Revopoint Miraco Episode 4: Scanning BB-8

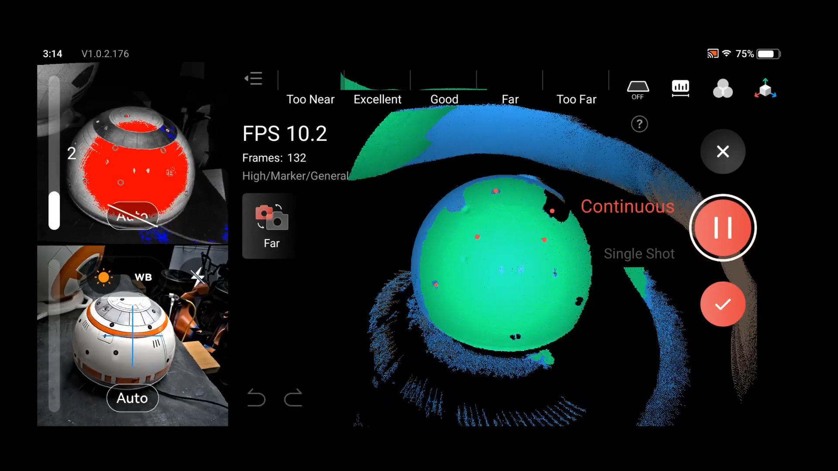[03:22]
It looks like that's tracking a lot better with the markers.
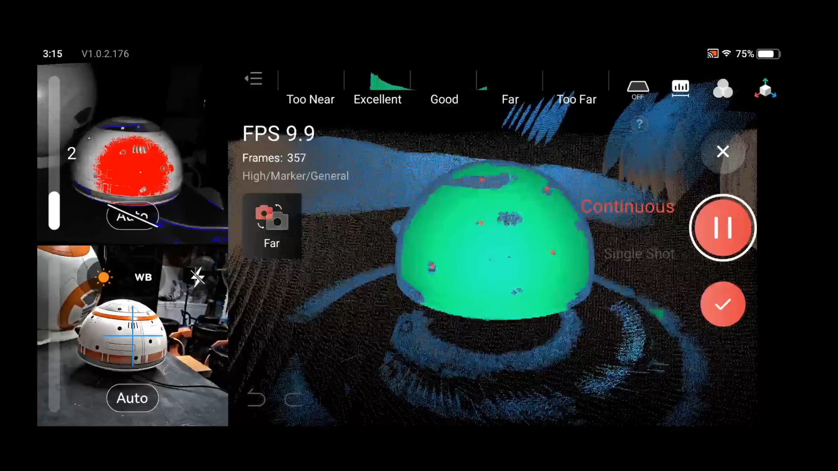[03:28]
Okay.
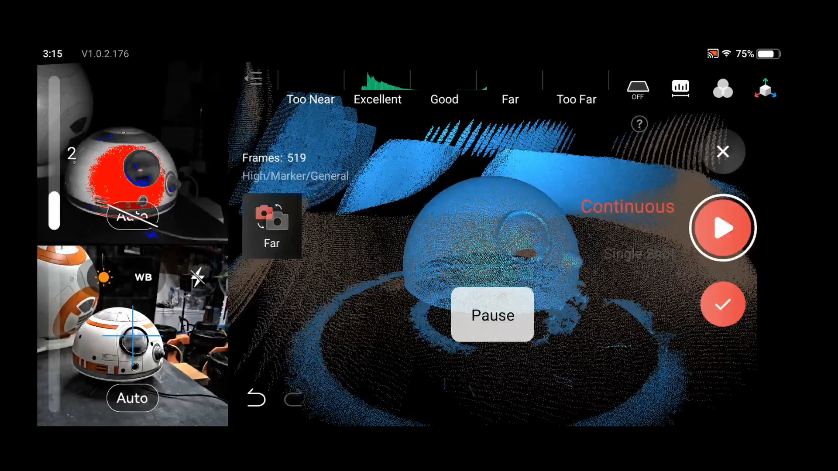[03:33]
Let's take a look at it here. Um, there's a little area underneath that front lens.
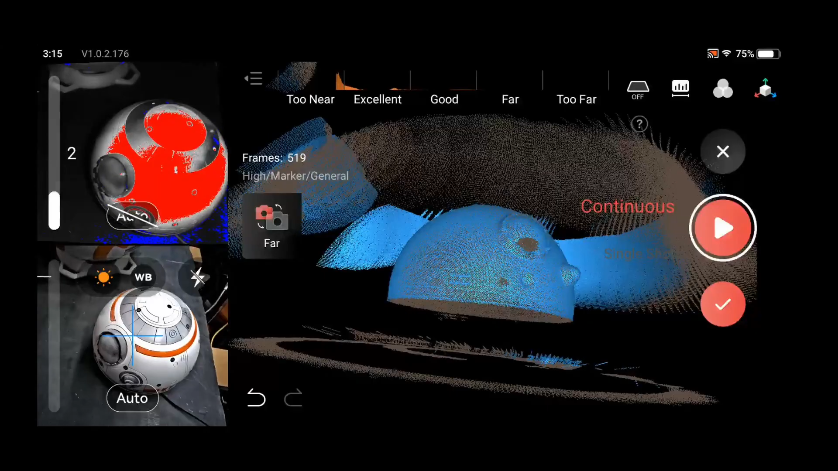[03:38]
Maybe I can get a good shot of that when it comes back around.
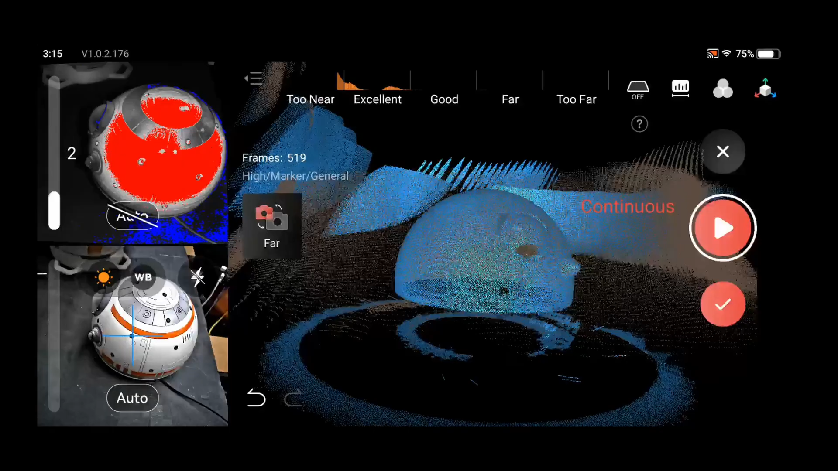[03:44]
Other than that, I think we can get rid of all these extra points and stuff pretty well.
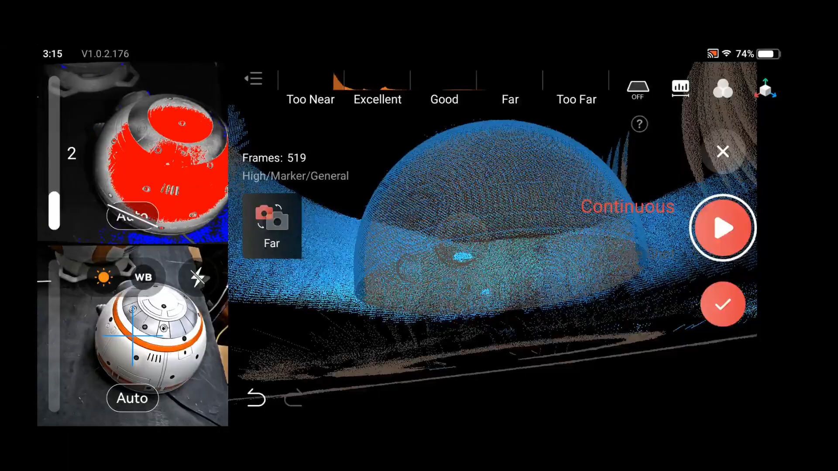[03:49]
So let me get this about
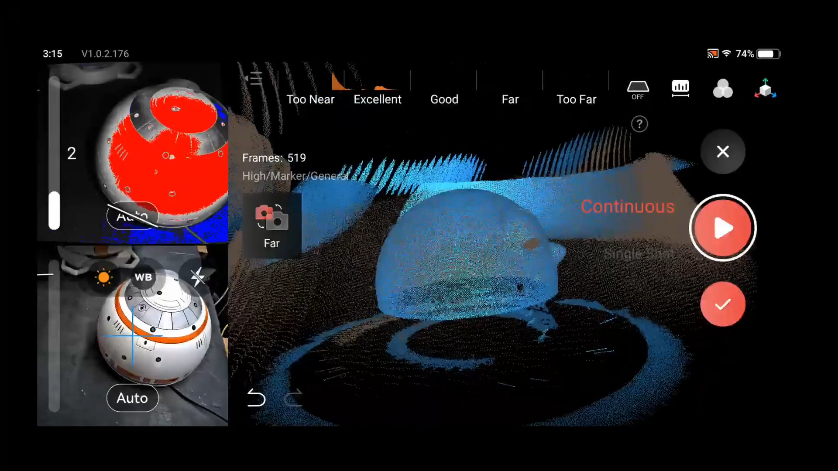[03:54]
in the position and continue the scan here when it comes around. So I think what happened is the spray actually got rubbed.
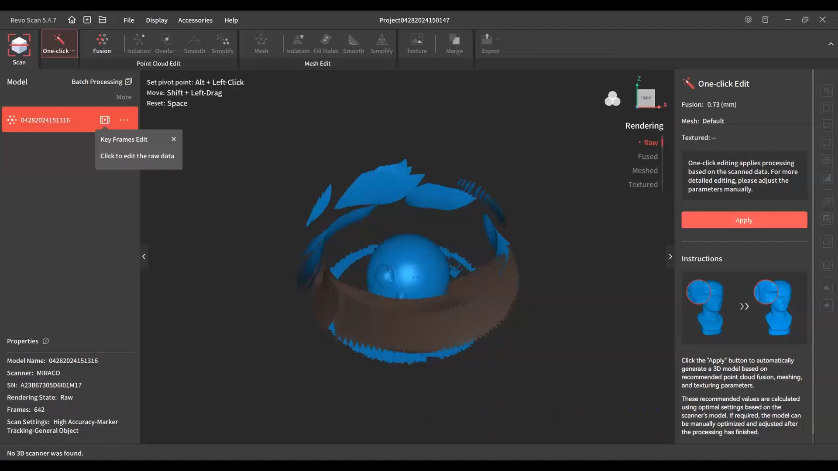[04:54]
can see there's a, there's a lot of noise, but I'm going to show you how easy that is to get rid of.
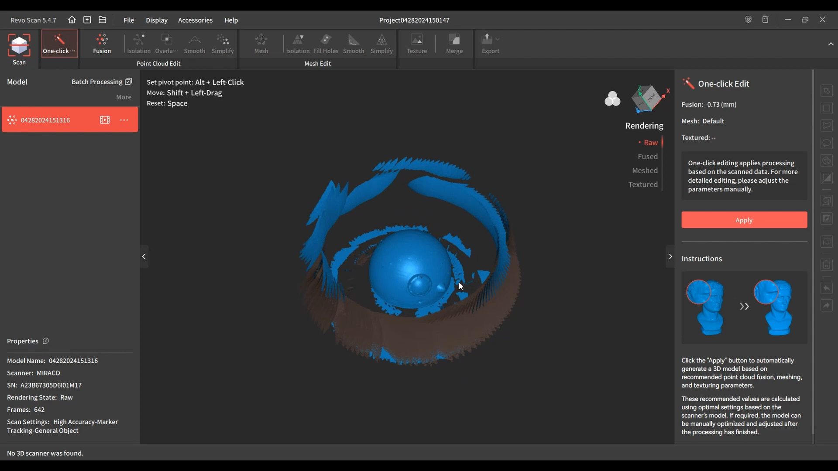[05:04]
Um, the reason that's like that is because the surface of the BB eight dome was very reflective.
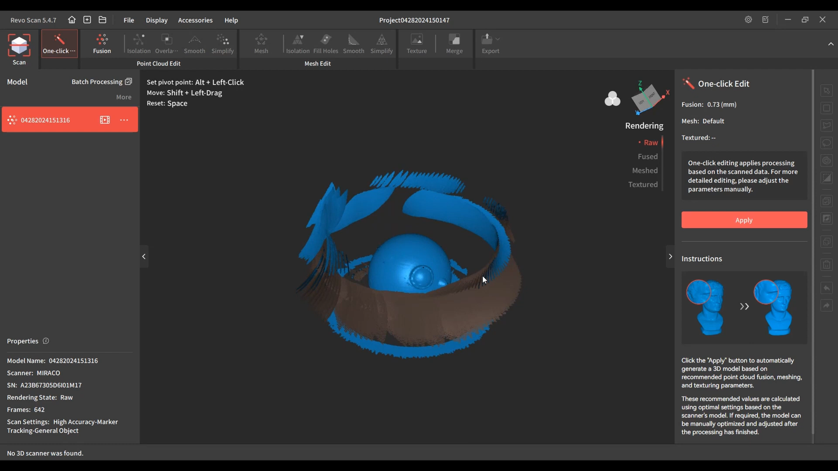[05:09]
So, um, I have a lot of this noise, but we can get rid of that pretty easy here.
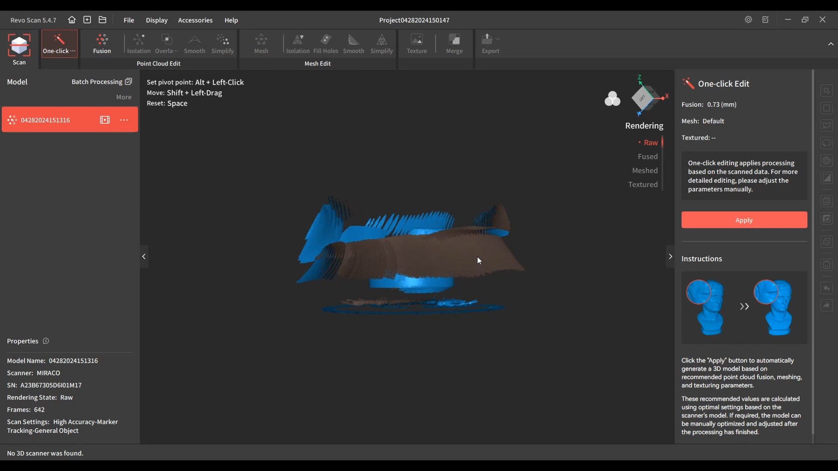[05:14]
So we're not going to use one click editing.
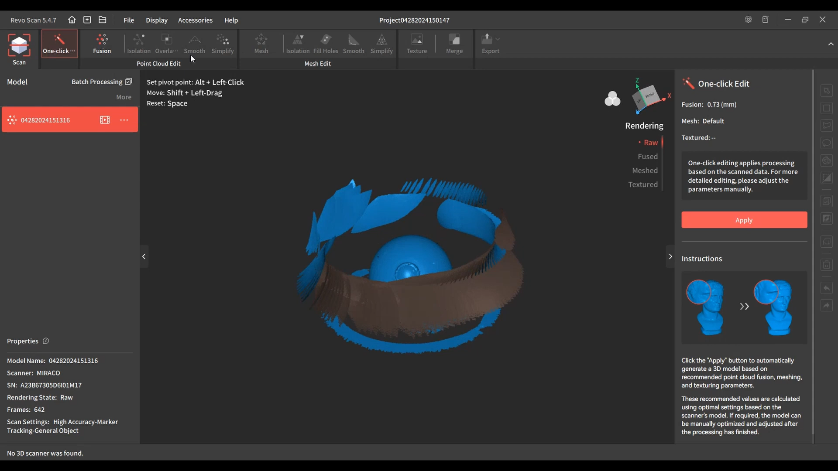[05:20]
We're going to go through and, um, go across the top here, start at fusion. So we're going to lower this to make as many points as we can.